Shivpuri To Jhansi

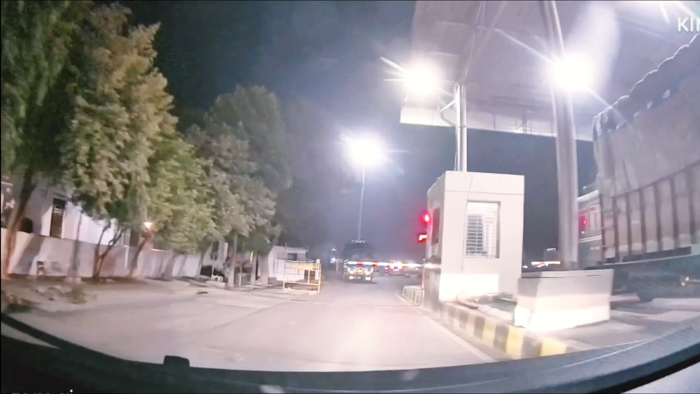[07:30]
इसका नाम है अलक्षा टोल पलाजा बहुत महिंगा है
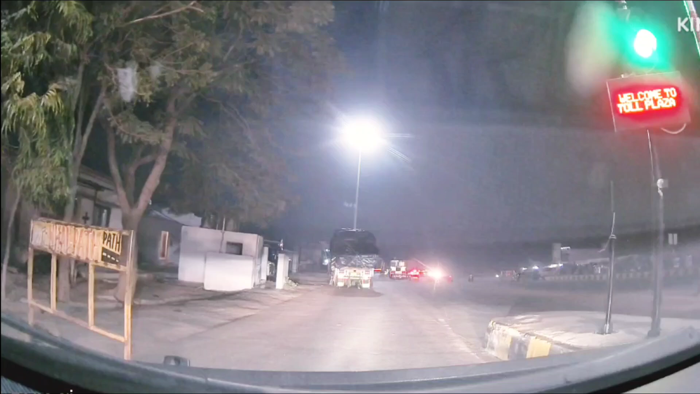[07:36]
यहां से जहांसी सिटी स्टार्ट होती है और मुझे इस हाईवे को छोड़ना पड़ेगा
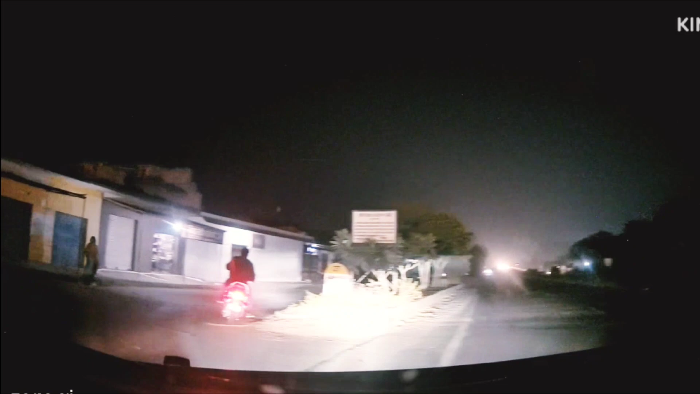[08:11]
गूगल ने काफी कन्फीज किया है मुझे यहां पर
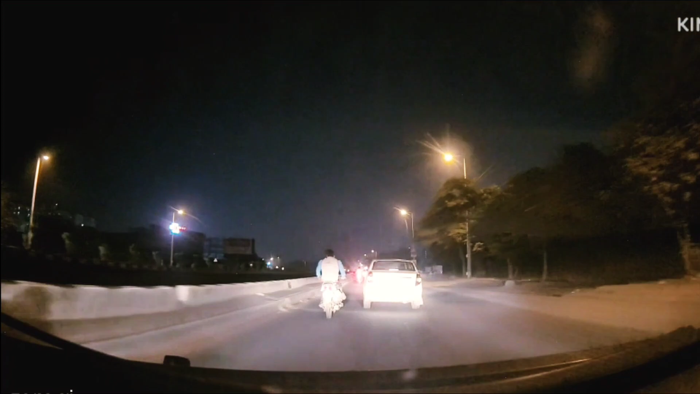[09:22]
जा रहा हूं मैंने दबा दिया highway की तरफ लेकिन जल्दी होशा आगया फिर
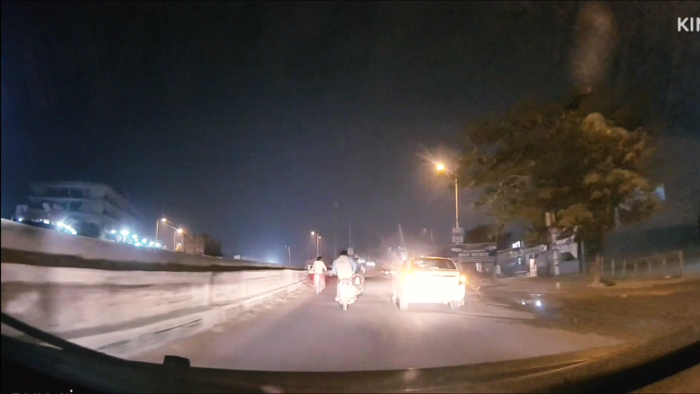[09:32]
यहां पर देखें यहां पर confuse हूँ थोड़ा सा मुझे राइट वाली रोट में जाना था लेकिन राइट वाली ही रोट में जाना है